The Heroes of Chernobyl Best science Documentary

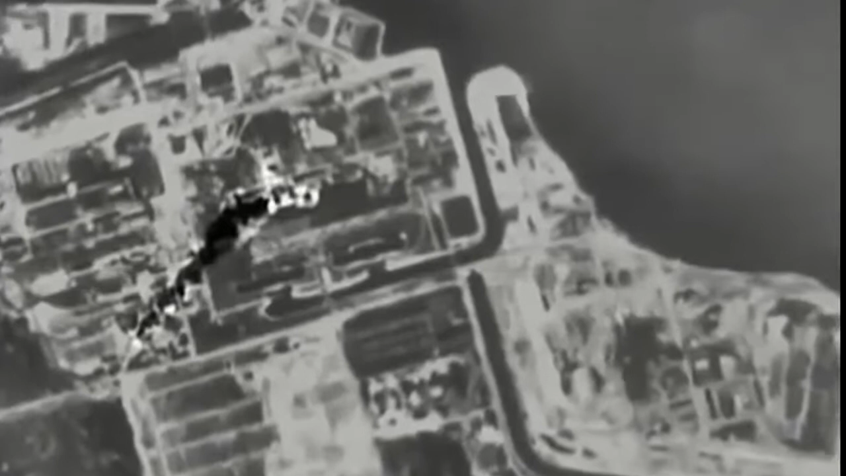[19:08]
The smoke wafting from the gaping hole shows up clearly in thermal vision.
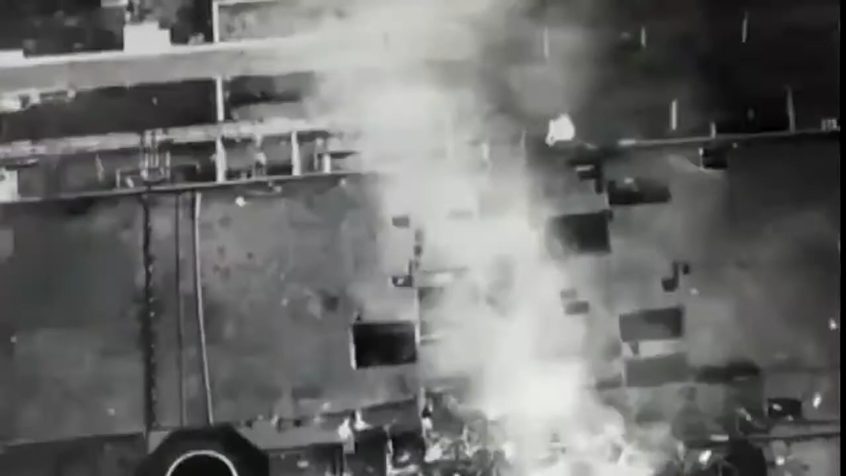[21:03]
Because of the fire, the temperature at that height was between 120 to 180 degrees Celsius.